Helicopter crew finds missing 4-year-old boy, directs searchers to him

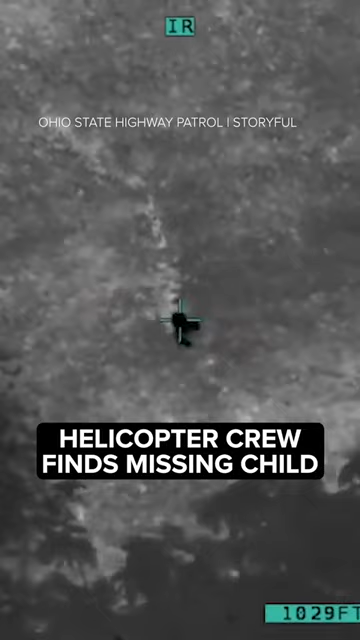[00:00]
Time for the ground, I believe I've located him.
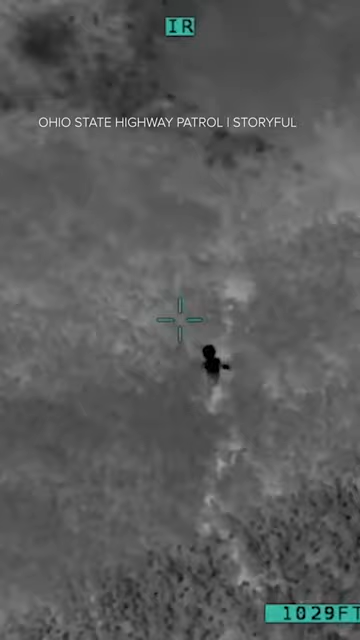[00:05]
He's in the corner of the bean field, walking around, walking toward the corner.
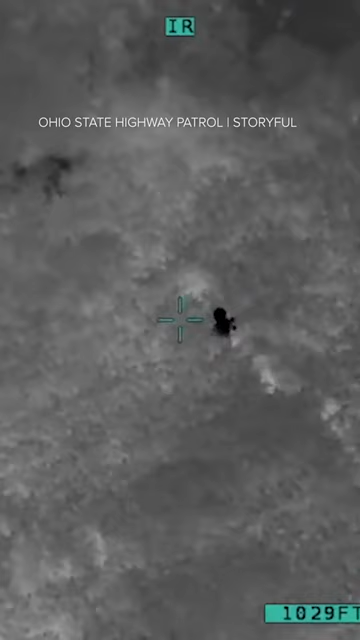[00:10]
He's working his way back south, he's right on the edge of the bean field and the tree line right there.